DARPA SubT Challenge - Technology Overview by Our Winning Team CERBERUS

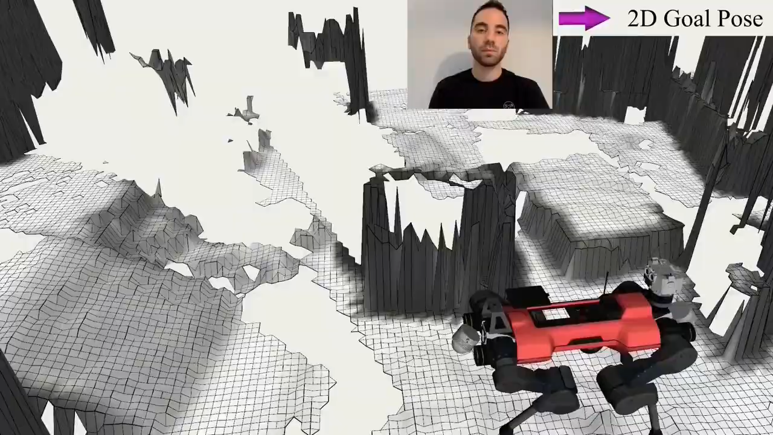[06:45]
This video shows animals navigating different goal poses on uneven terrain.
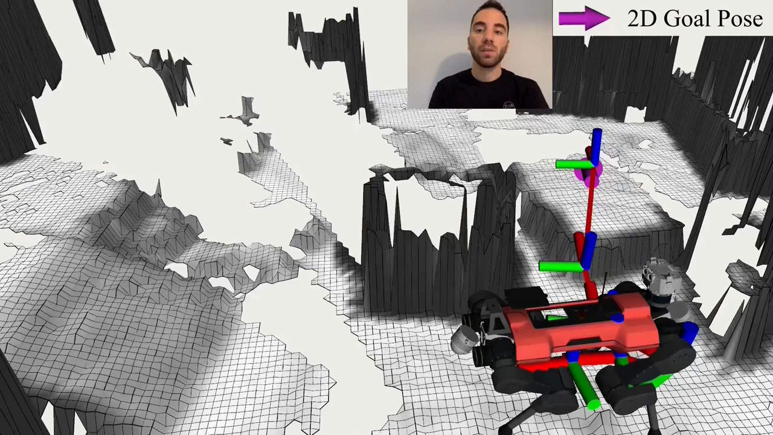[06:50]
The planner copes with partial and missing map information and
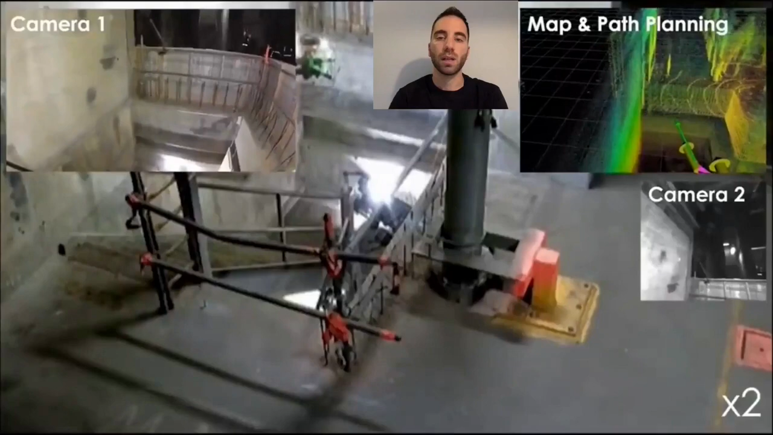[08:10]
This video shows the Gaston Gagarin drone autonomously flying downstairs through a narrow opening during the urban circuit while being resistant against collisions during the autonomous descent.
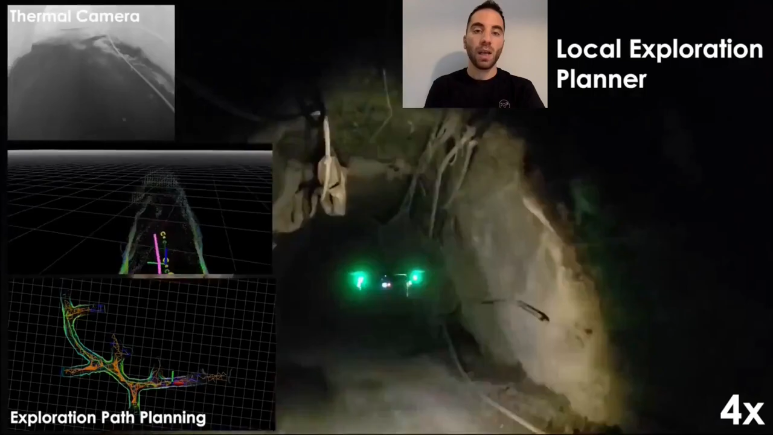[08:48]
Thanks to its multi-sensor suite, this platform can penetrate obscured and dusty environments, also in the presence of smoke.
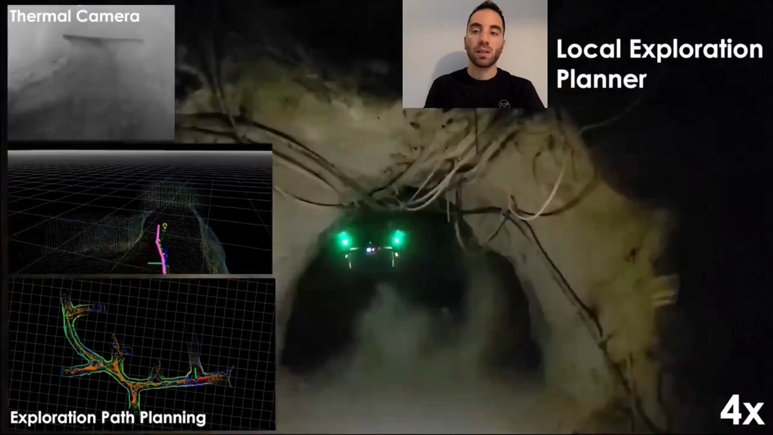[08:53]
The last flying platform we introduce is the Voliro Colibri drone.
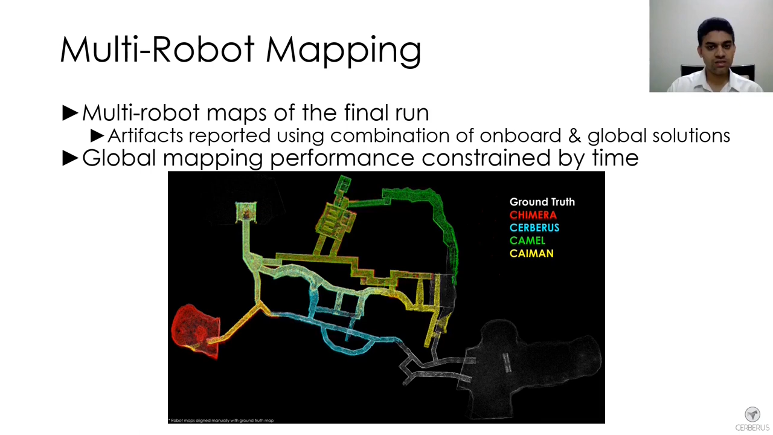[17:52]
So in the final run, we used a combination of both onboard and global solutions. And this is the final map. And I would be happy to answer any questions that you have about these approaches in the Q&A. Hi, everyone. In this section, we will present the main autonomy features of team servers.
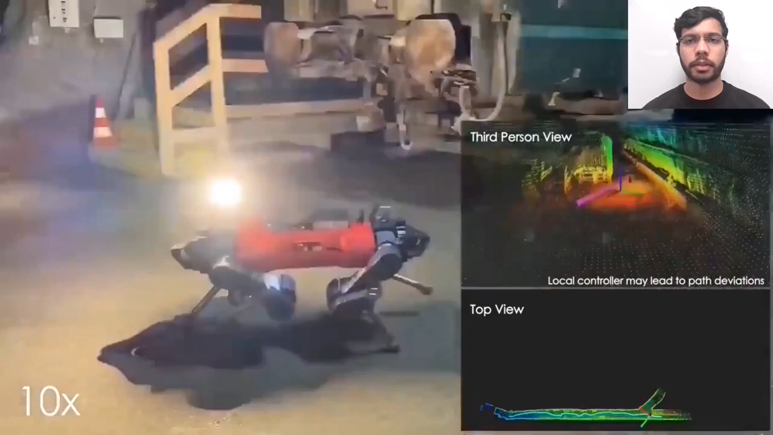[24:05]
The first part shows a mission conducted by the animal. This demonstrates the ability of the planner to navigate over slopes,
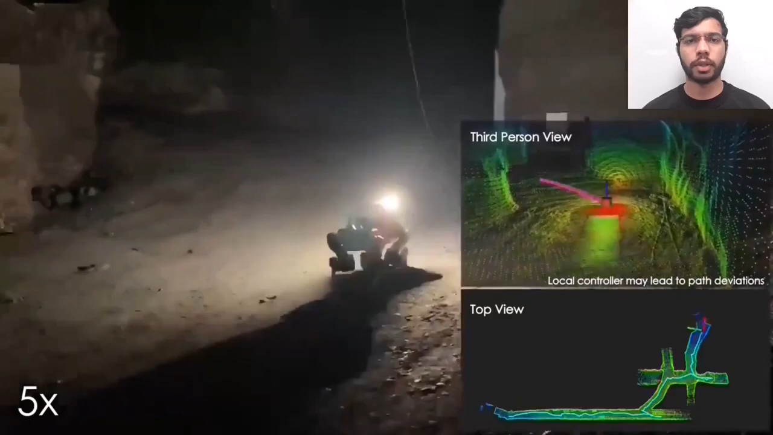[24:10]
handling multiple branches and autonomous homing.
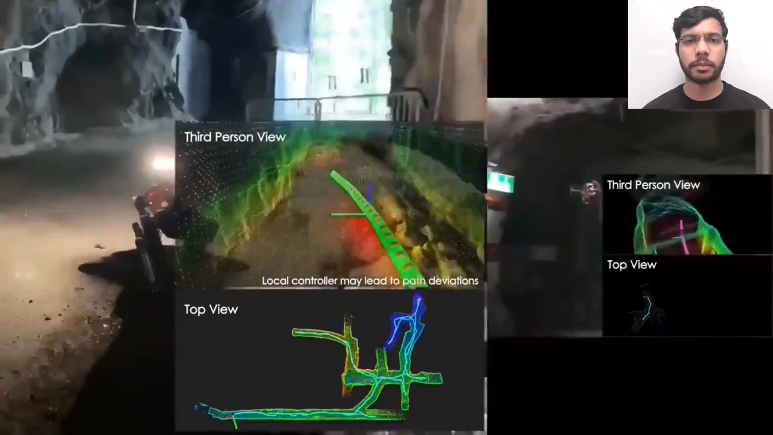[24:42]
This mission involved fully autonomous exploration, followed by homing, totaling an 8-minute long mission.
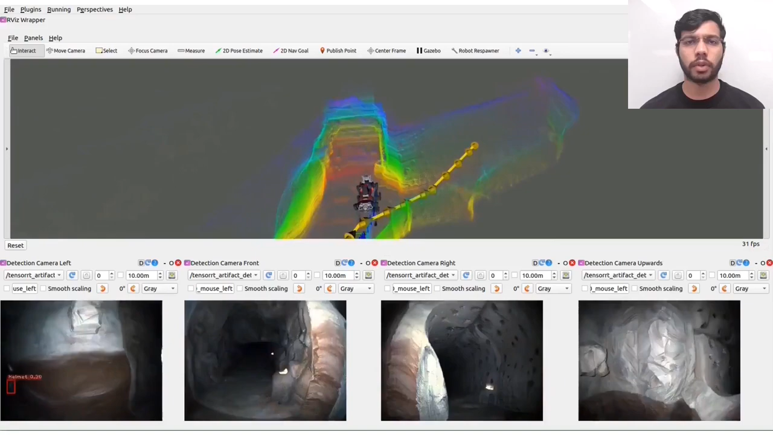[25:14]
is the traversable path generated by the Navigation Planner.
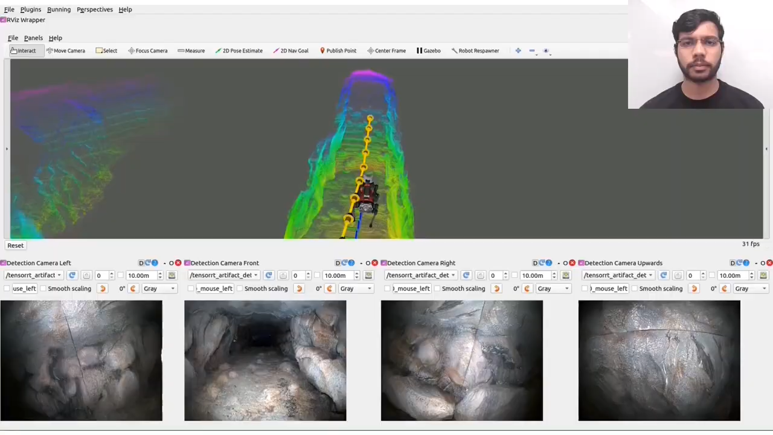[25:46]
Finally, this figure shows the combined map of the prize run along with the paths of all poor animals.